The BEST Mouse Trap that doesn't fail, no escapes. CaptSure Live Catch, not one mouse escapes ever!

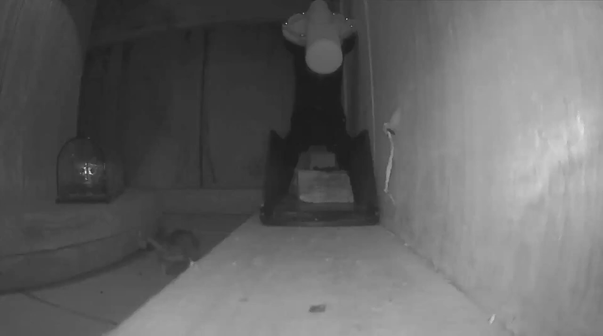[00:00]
so here we are in the month of november it's getting cold outside and what's that mean that means that mice are moving inside this is a deer mouse the trap that it's in is an a24 that's really for rats the mice
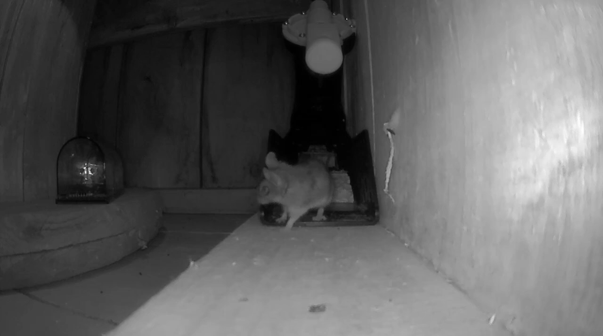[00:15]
don't tend to trigger it very often although they do but for the purposes of
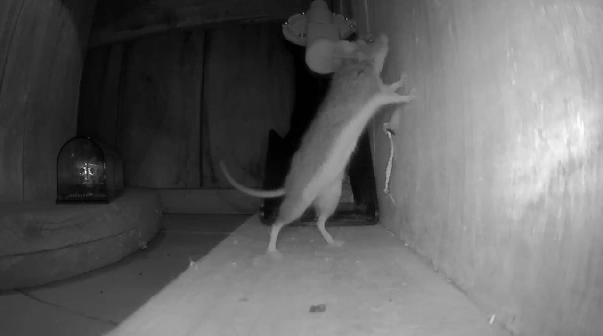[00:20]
this video i'm going to show you how to catch them alive with that live catch trap right there it's called the capture trap and it comes in two sizes look at that mouse just hanging out in the entrance not going in but in this video i'm going to show you how to set it up so they go in and you're going to trap them look here in my basement nothing
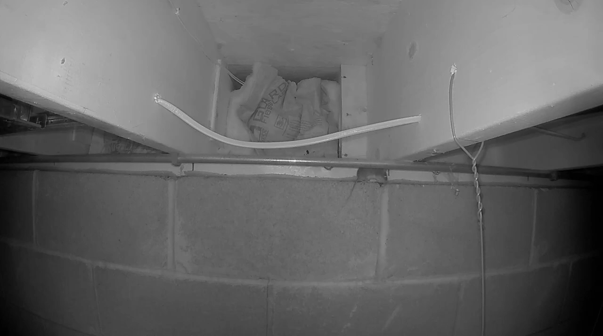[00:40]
worse than to see a surveillance camera come on and catch a deer mouse running along the side of the concrete blocks there and they've even been going in and out of holes they chewed through the mortar so
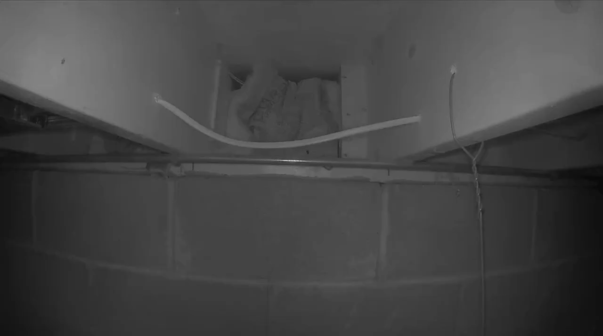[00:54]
i need to catch this mouse too it's the same mouse two different time cycles here and i'm going to show you how i do it i'm going to show you how to set up the trap what my method is and tell you a little bit about these deer mice there are two types of mice that end up in our house around this time of year that would be the house mouse and the deer mouse you're going to get see them up close why because i'm going to trap them
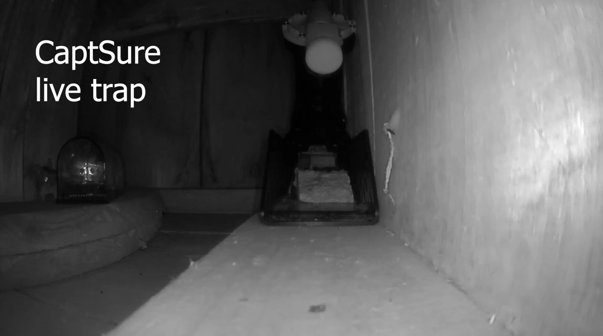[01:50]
live trap all plastic spring loaded watch this remember that these mice only weigh about a half ounce to an ounce so you need a sensitive trigger but look what happens see the tail the door tripped shut but the tail is caught let's watch it in slow motion so though it caught the tail didn't injure it really uh there are two
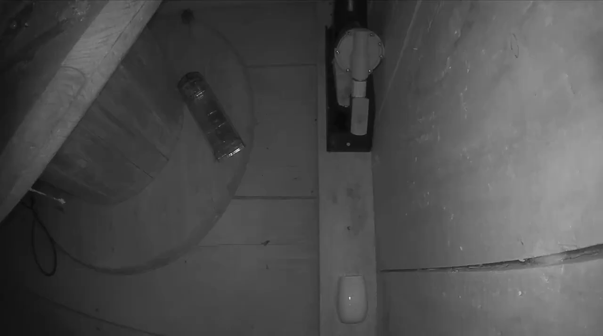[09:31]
now here's the above view and lower right there you can see that arlo 2 pro camera those things go anywhere totally wireless you set it down there and it turns on i have not seen any rats this year thank goodness but the mice live cat traps lots of fun totally
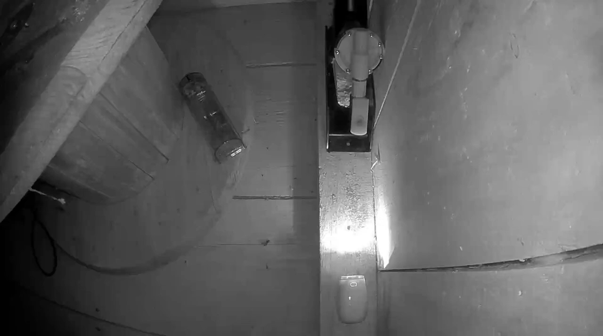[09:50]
up to you what you're going to do with the mouse after you get them i highly recommend that you don't handle mice with your bare hands and you don't try to turn them into pets here's a little rascal once again on the kitchen table